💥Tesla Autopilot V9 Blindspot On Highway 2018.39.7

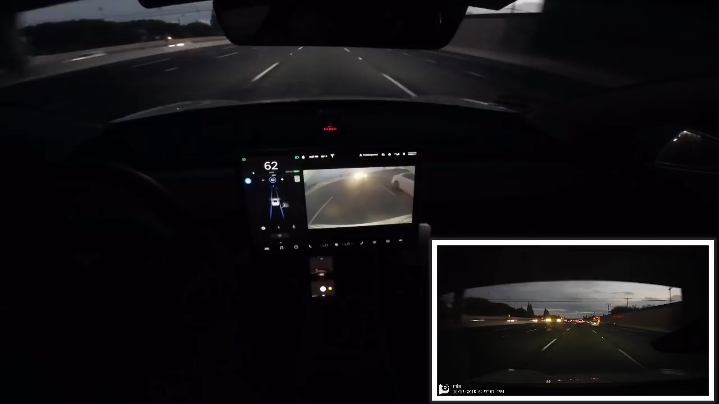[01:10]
camera so now he's slowly accelerating and he's gonna merge over so now I see him but it is still on the display showing him moving past me and in
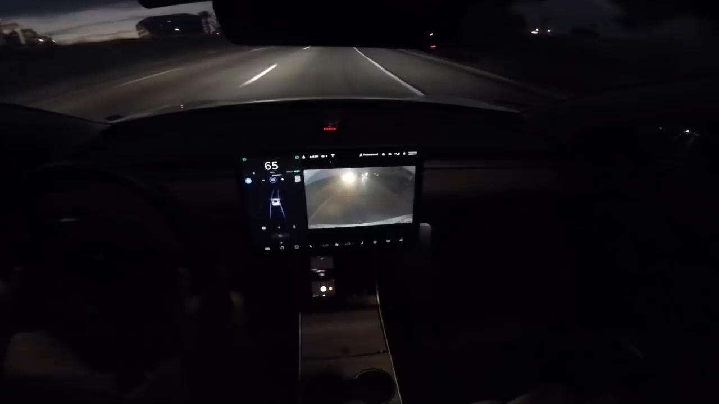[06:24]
so up next we'll continue to cruise on this highway there is a game going on down the street there so I know people are trying to exit and I want to show how autopilot reacts to a traffic or a highly traffic lane on the adjacent lane and how it actually slows down against my set speed limit so we'll currently have the speed limit set at 65 and as we approach this